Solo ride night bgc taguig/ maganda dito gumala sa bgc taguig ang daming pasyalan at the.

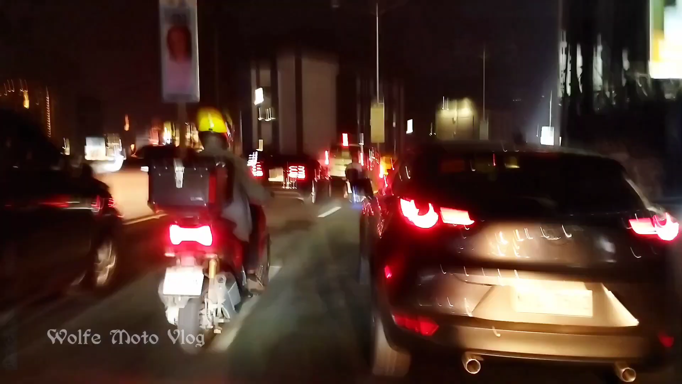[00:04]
Welcome sa vlog For today's video guys ay papunta tayo ng BJC Taguig
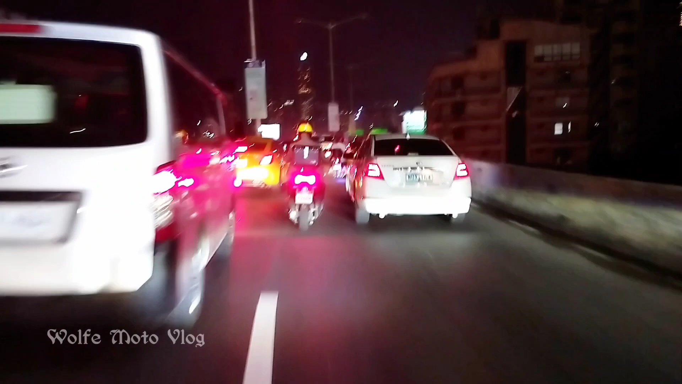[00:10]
So, sobrang traffic lang guys dito guys
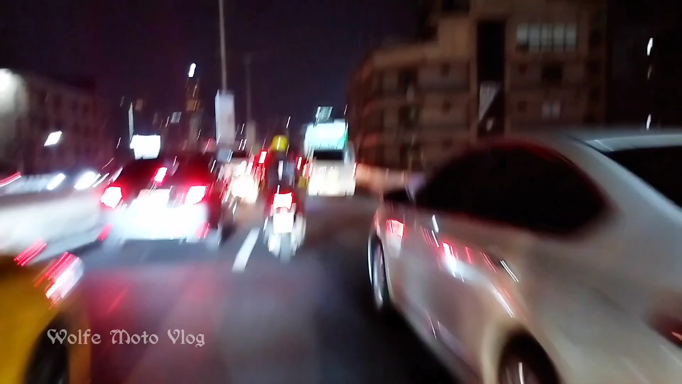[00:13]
Makikita yung grabe bumper to bumper yung nasasakyan So, ayan guys dahil motor yung dala natin kaya kahit paano nakakasingi tayo sa gilid Tulad dito guys, mabilso yung takbo natin Ito yung malaking advantage guys sa mga motor
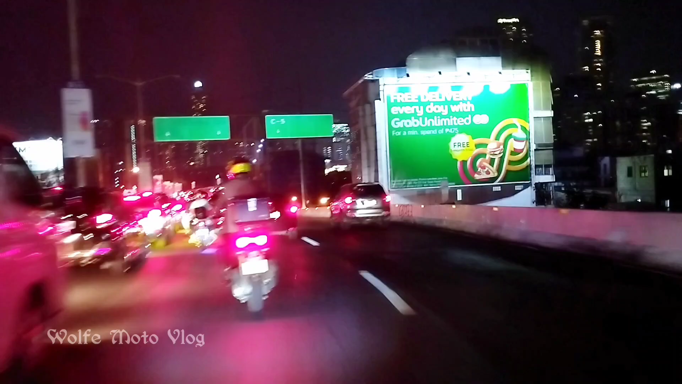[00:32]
Anytime, pwede mo yung saingit sa gilid at makakarating ka sa destination mo na mabilis
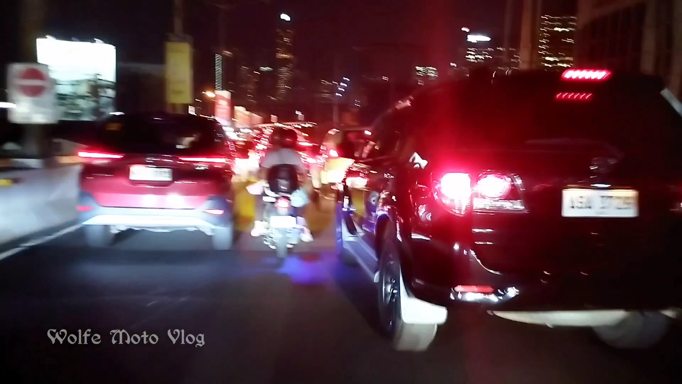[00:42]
D14 four wheels guys, ayan matagal kasi matraffic So, malaking tulong yung mga motor guys sa Metro Manila kasi dito dahil sa ma-traffic dito guys kaya
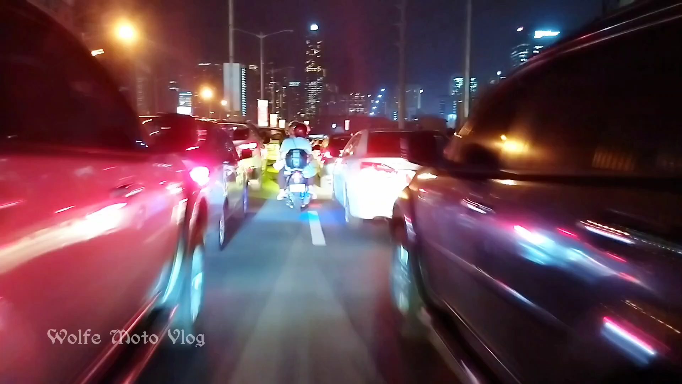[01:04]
yung dito tulad ng motor mabilis lang kung may gusto tayo puntahan makakarating tayo ng mabilis So, ayan guys yung makikita yung mga building na yun guys yan na yung BJC Taguig Diyan sa BJC Taguig guys isa sa mga magandang pasyalan
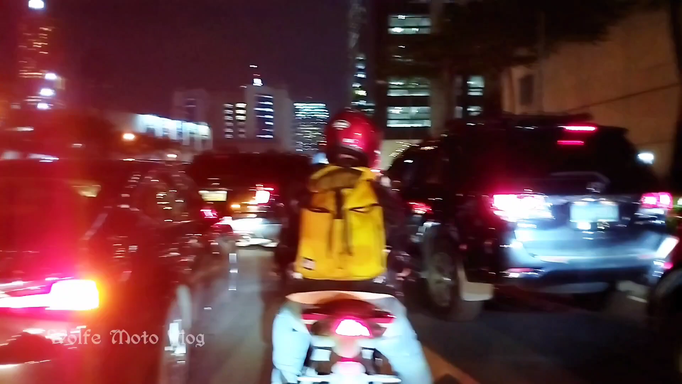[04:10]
ngayon alas din na gumagalaw yung mga sasakyan guys